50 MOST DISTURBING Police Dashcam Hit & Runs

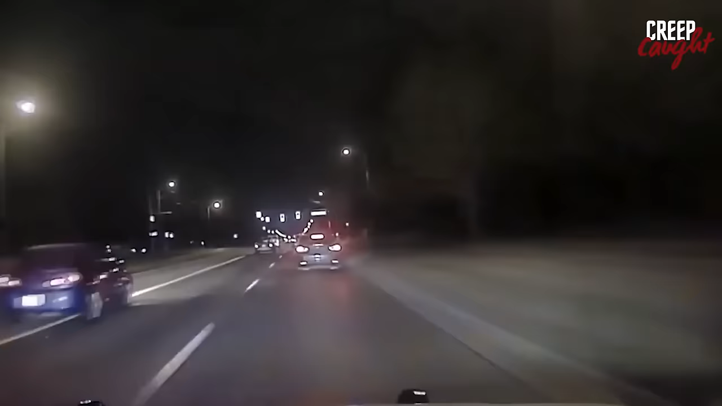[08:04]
Witness this dashcam video from Monday morning in Metro Detroit. Cops were in a short chase trying to stop a black Ford Fusion with no license plate. Instead of stopping, the driver decided to run, leading the officers on a chase. In a risky move, the driver turned towards Sterling Lake Apartments to avoid getting caught. Unfortunately, the plan didn't work, and he ended up crashing.
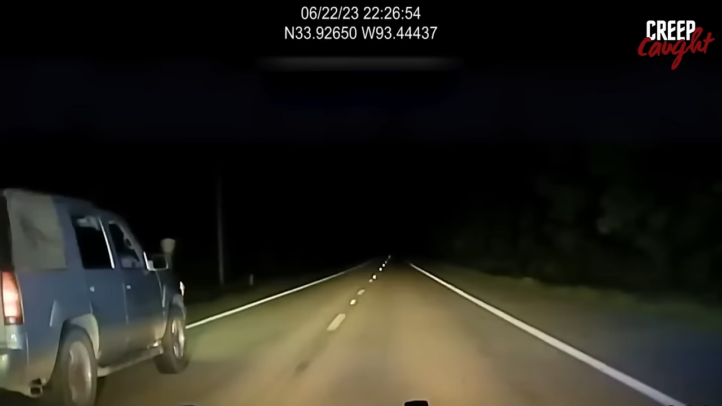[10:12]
The police tried to pull over the driver, but he didn't stop. So, the trooper pulled off a strategic move, causing the Denali to veer off the road. However, the determined suspect got out of the ditch and kept trying to escape.
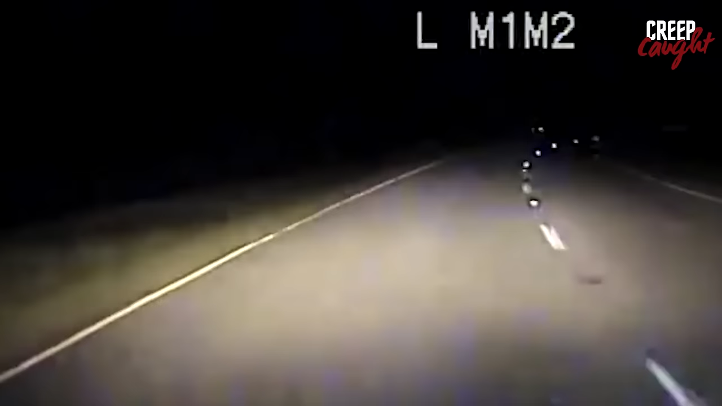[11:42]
He was speeding on the empty road but tried a tricky move by turning off-road, which didn't go well for him.
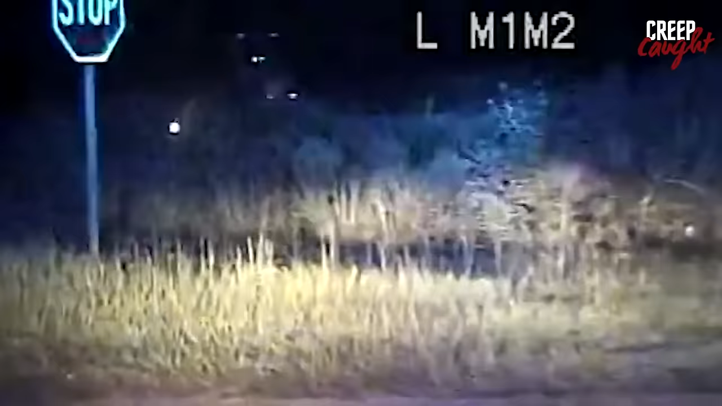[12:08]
He lost control of his bike and got caught by the police.
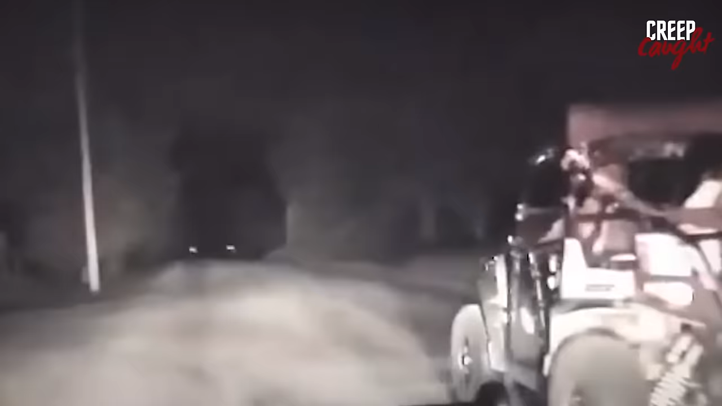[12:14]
Get ready for a wild off-road chase caught on a cop's dash cam late at night.
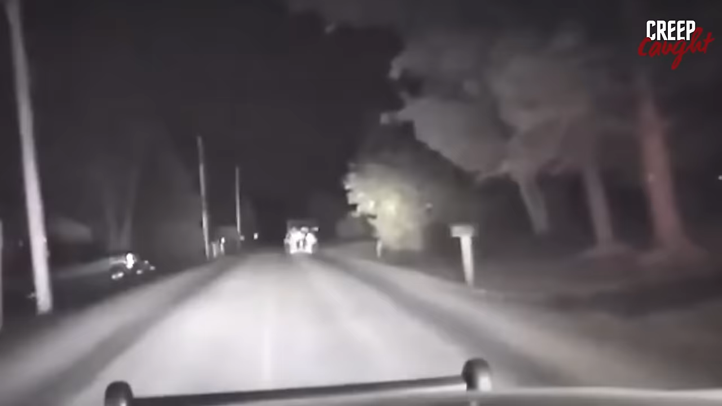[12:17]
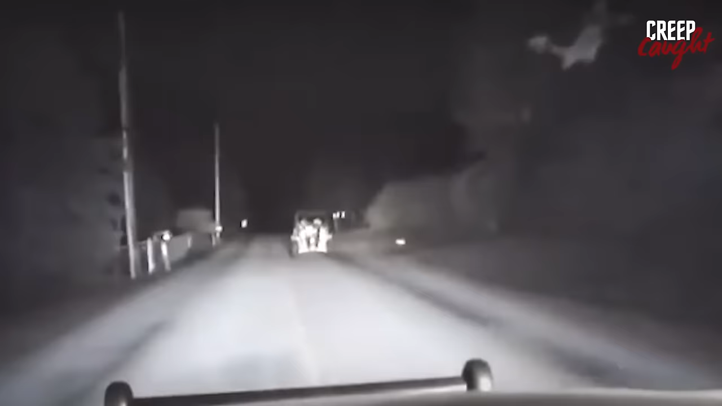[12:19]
Someone decides to ditch the road to escape the cops and zooms away on an ATV. The officer goes after the suspect, but when the ATV heads into the woods,
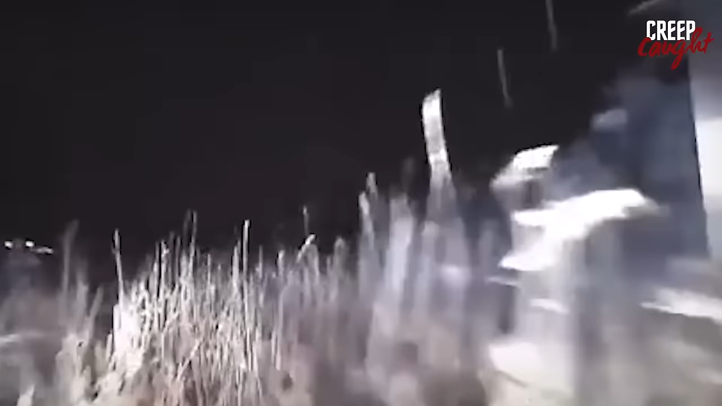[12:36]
the cop has to leave the car behind.
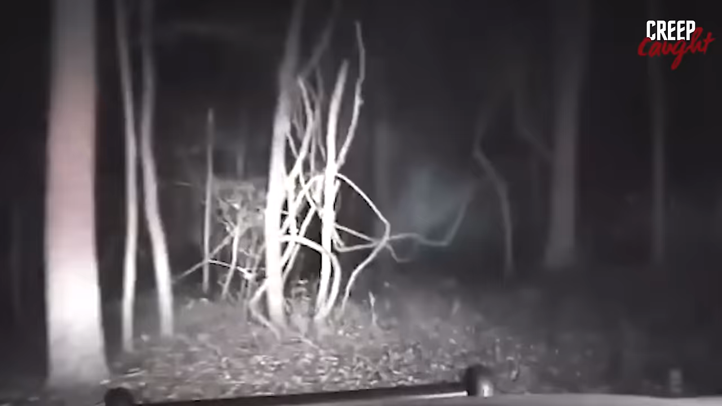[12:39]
But hold on, this brave officer, determined to catch the suspect, goes into the woods to get them. We don't have the next part on tape, but let's hope the suspect was caught and brought to justice.
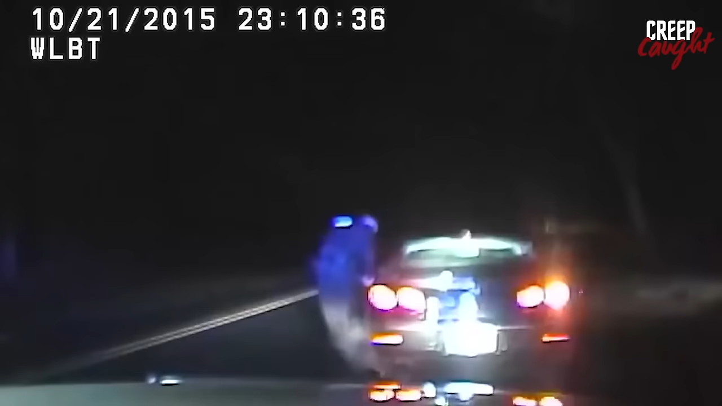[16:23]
How you doing, Officer Murphy, Montgomery County Police? Could you turn radio down? How you doing? Where do you work? Everything seemed normal until another car came speeding from behind, fortunately not causing any serious injuries. The officer hurried back to his car, ready to chase down the reckless driver. According to authorities, the car was driven by 35-year-old Lenwood Saunders. He was driving that night even though his license was suspended and he shouldn't have been on the road.
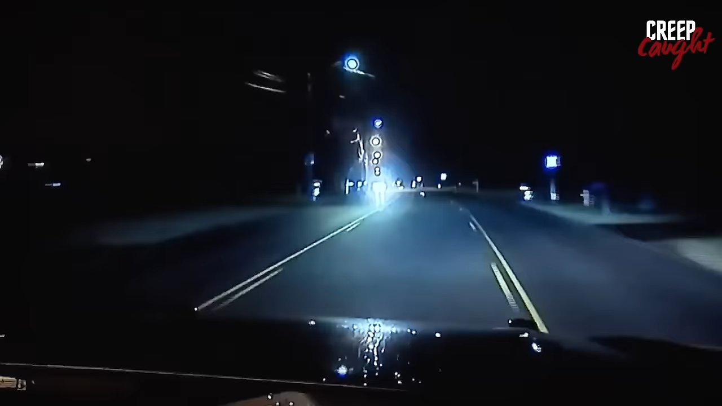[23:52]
The whole thing ended when he lost control and crashed into a fence at an apartment complex in Euclid.
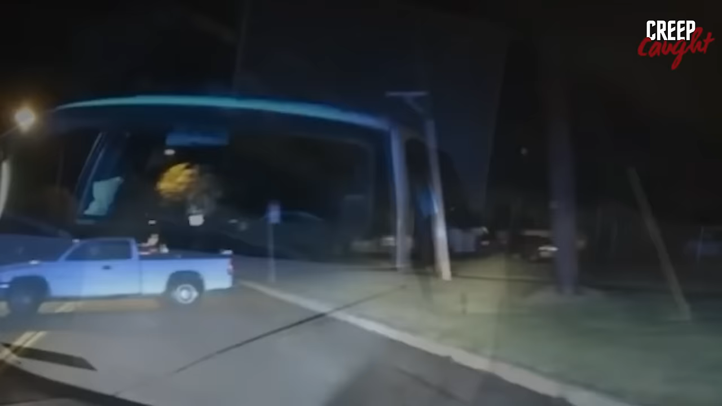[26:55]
One of the suspects exited the car and tried to flee on foot,
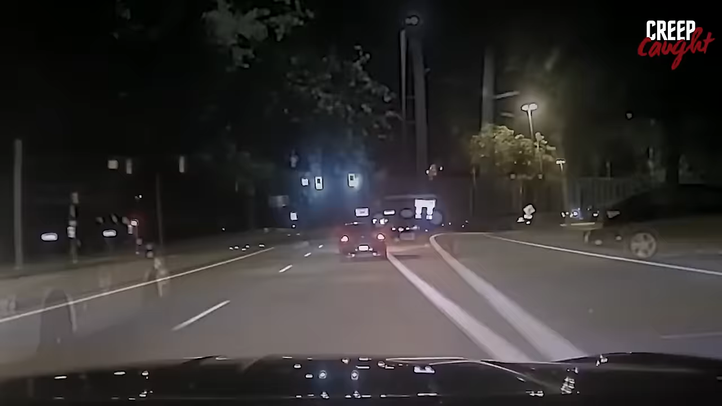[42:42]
The driver took off, kicking off a crazy police chase through North Charleston streets.
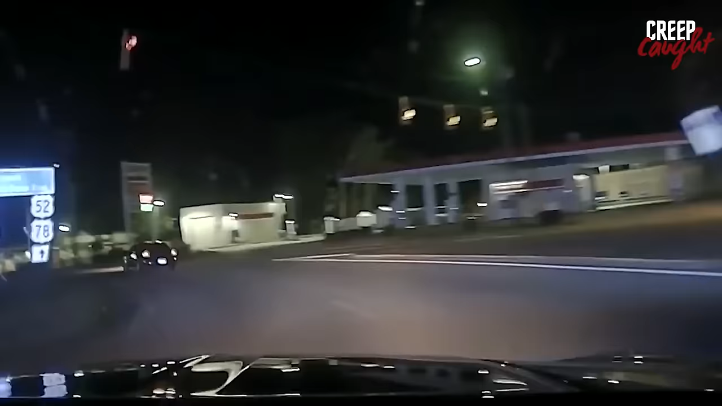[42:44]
It was full of high speeds and close calls that had everyone on the edge of their seats.